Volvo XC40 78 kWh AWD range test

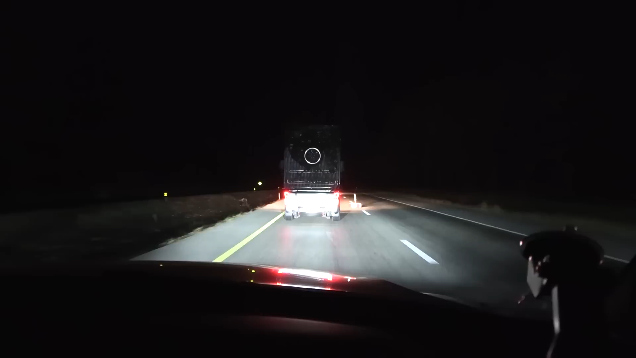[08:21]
We are now in the Thai Baustelle. See, on the other side, there is where we would usually travel, but those lanes are not in use. So we have to drive now, share this one. And you see how slow we are driving now. So, uh, yeah. I don't know what's up with the trucks they use in Thailand, but, um, I guess they don't use Volvo FH 750 over here, or they don't use, they don't use Scania trucks, or, uh, or the Mercedes. Maybe they use some, uh, Chinese or Japanese trucks.
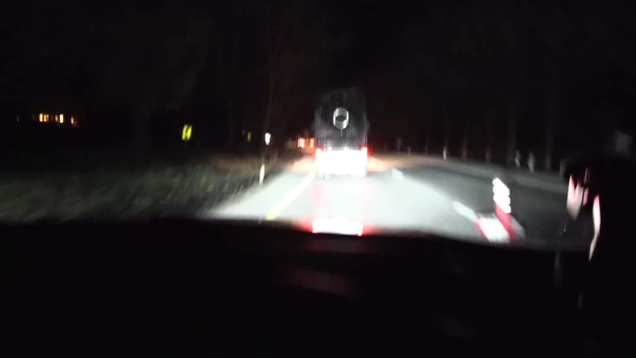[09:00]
So, yeah. So, we're going a little bit slower, but I mean, we don't measure the consumption.
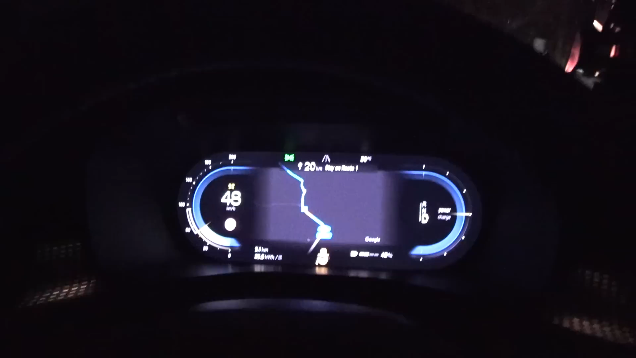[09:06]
I mean, yeah, we are not doing a consumption test now, but we're still measuring the battery capacity. So I guess I need to go a little bit faster eventually, so I can end up at the Bangchak station with, uh, less than 10%.
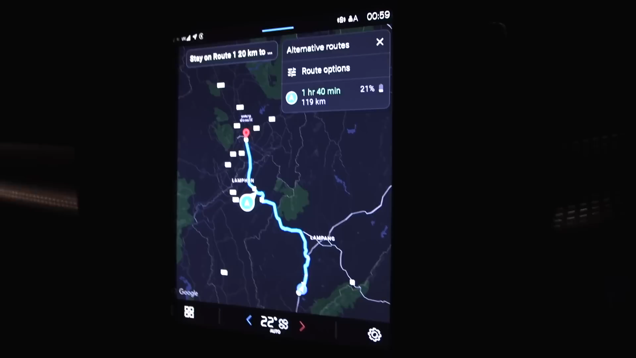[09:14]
Yeah, we'll see. So, so far, uh, so good. We are using the autostair. Oh, it works in the Baustelle.
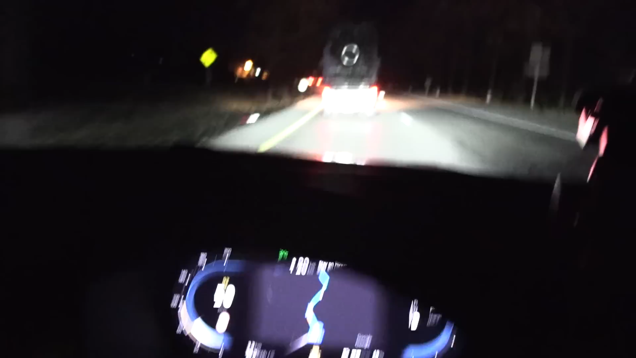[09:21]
Well, that's good for now. Oh, look at that. Yeah. What the heck? Uh, you have to be careful when you drive over here, I guess. Did that truck run over it? Almost. Huh? Okay.
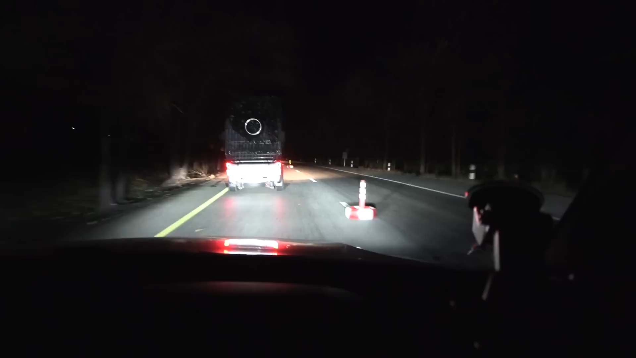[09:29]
There was also a tire in the middle of the lane. Uh, yeah. One of these tires here. So you have to be careful. All right. Now we, uh, cruise a little bit faster.